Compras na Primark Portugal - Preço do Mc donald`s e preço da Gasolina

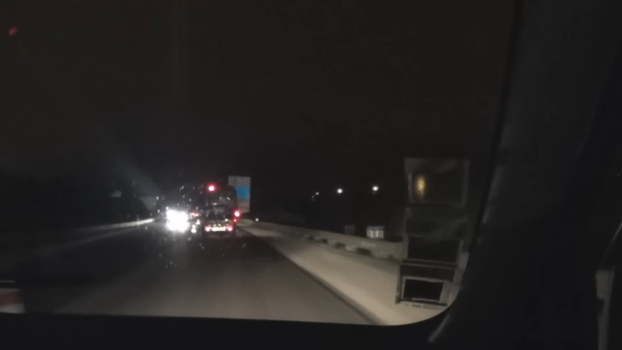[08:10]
E aí, galera, vocês tão vendo o que que tá passando aí na frente aí, ó? Esse é o famoso Mata Velho, mano. Isso aí é um... Não, não dá pra ver. Não dá pra ver? Pera aí, se eu tô aproximado... Ah, dá pra ver, dá pra ver sim. Não dá, não. Ó o barulhinho da moto. Olha aqui na frente aqui o bagulho. Não dá pra ver isso? Agora já dá. Esse é o famoso Mata Velho, mano. Isso aí é... Quer ver? Vou tentar filmar do lado aí, ó. Tem que ter filmado lá do lado aí, ó. Isso é tipo uma motinha, só que vai um cara ali dentro.
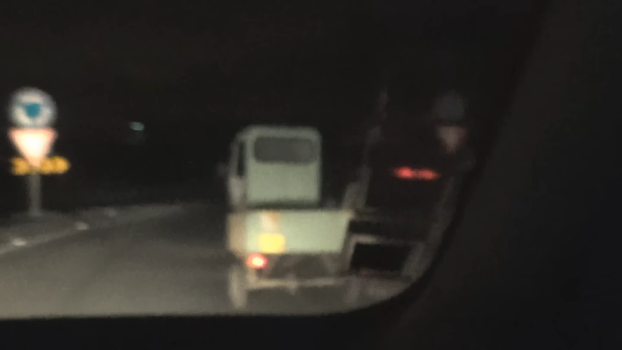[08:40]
Mano, isso aí é Mata Velho porque o nome morreu muito velho já nessa motinha aí,